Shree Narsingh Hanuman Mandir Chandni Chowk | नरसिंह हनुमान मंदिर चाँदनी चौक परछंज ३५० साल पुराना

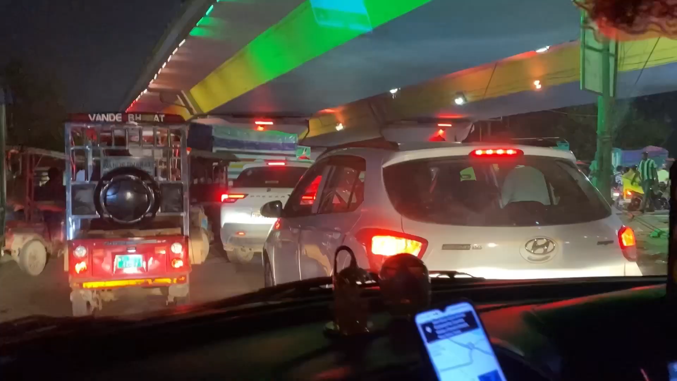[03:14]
जाके थोड़ा बहुत खुला है जाम,
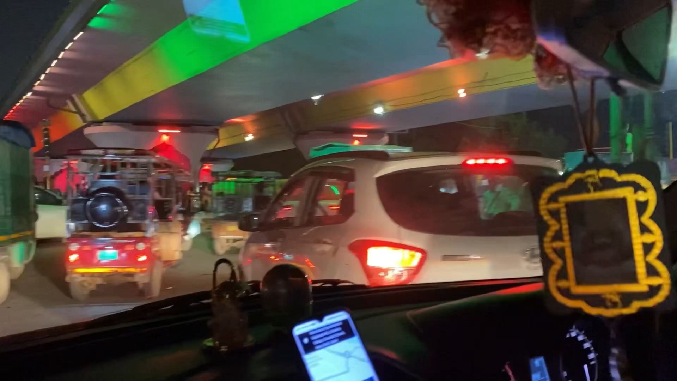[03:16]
दिल्ली का जाम कभी खत्म नहीं हो सकता, नहीं होगा।
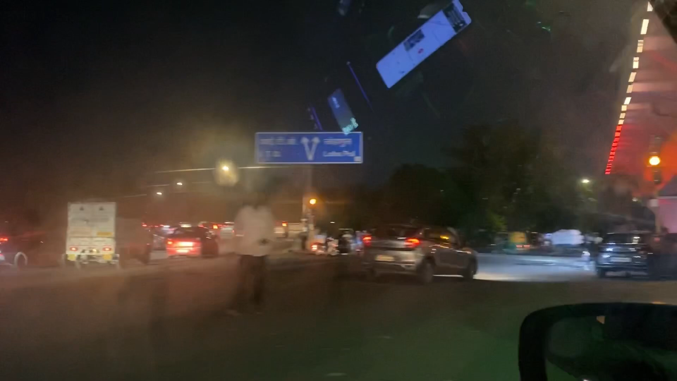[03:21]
मेट्रो भी चल पड़ी है, फिर जाम हर आदमी के पास तो गाड़ियाँ हैं।
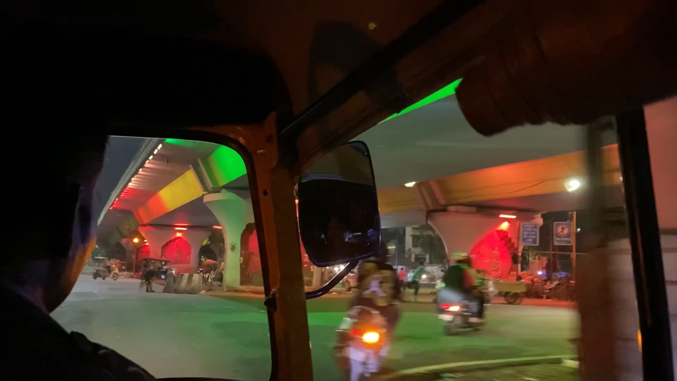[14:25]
ये मरकट वाले बाबा जी के वहीं पे आ गए हम वापसी, जहाँ से हम अंदर घुसे थे।
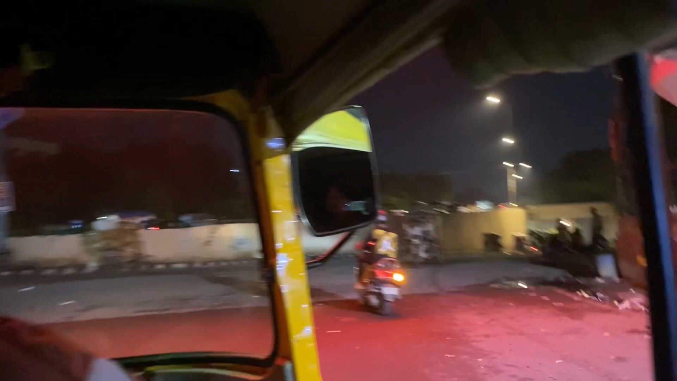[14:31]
तो अब हम जा रहे हैं लोहे वाले पुल की तरफ से नीचे नीचे से। ये देखो
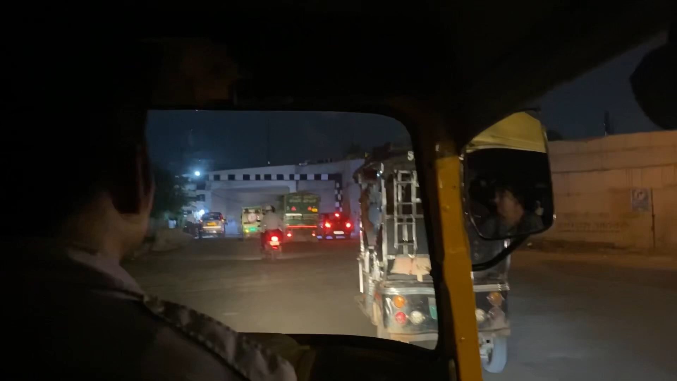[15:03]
पहले आप सिग्नेचर ब्रिज को बनाते थे, पर पहले लोहे वाला पुल था, और अभी भी है लोहे वाला पुल। 100 साल से भी ऊपर हो गए, अंग्रेजों के टाइम का पुल है। और दिखाता हूँ आपको इसके अंदर,
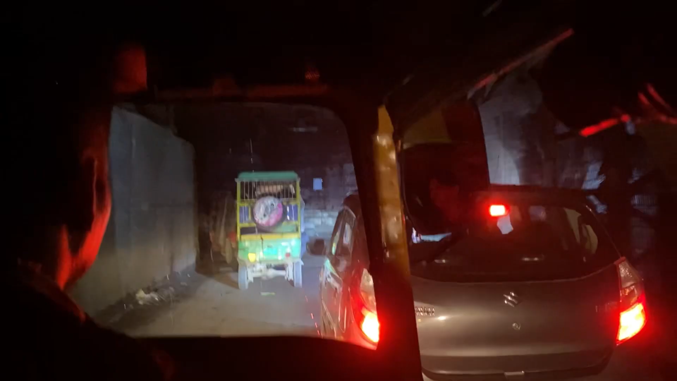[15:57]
सो गाइस हम आ गए एंड ऑफ लोहे वाला पुल और यहाँ से हम जाएंगे सीधा